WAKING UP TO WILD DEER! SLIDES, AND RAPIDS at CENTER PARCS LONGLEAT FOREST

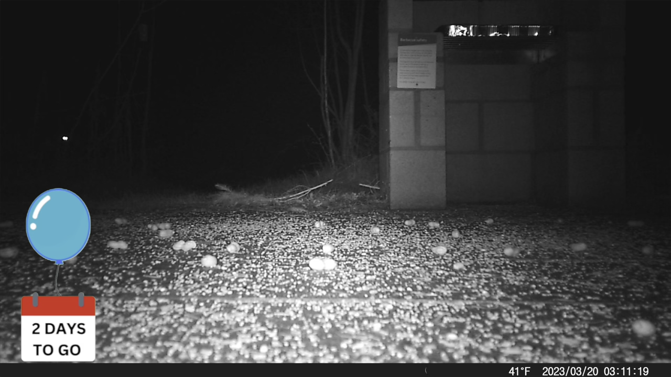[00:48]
We're here celebrating my incredible daughter turning 13.
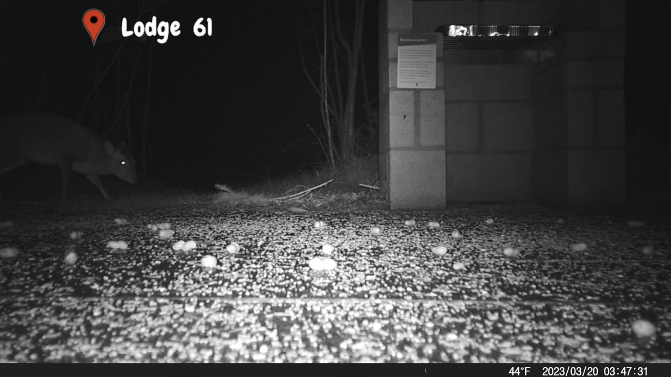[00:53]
She only has half a heart, so this is an incredible and truly unbelievable milestone to watch her reach. And what a way to start our final day, because we woke up to three majestic deer right outside of our bedroom window. We love the footage so much that here is only a sneak peek, and we have two separate videos of just the deer alone to watch.